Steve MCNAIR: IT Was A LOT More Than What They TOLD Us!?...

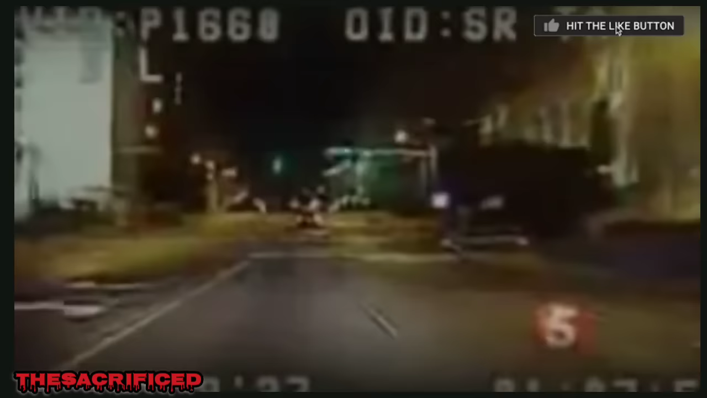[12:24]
It all started when police pulled over the Cadillac Escalade on Broadway for going 54 in a 30 mile per hour zone.
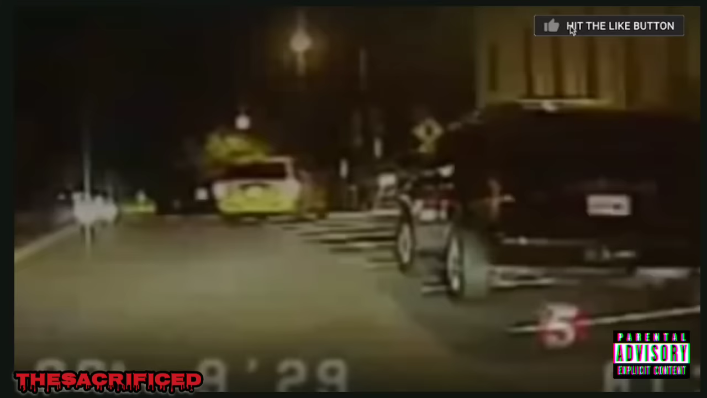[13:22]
Later, police allow Mcnair and someone else to get out of the SUV and take a taxi. In the back of the patrol car, Kazemi asks for Mcnair to come over.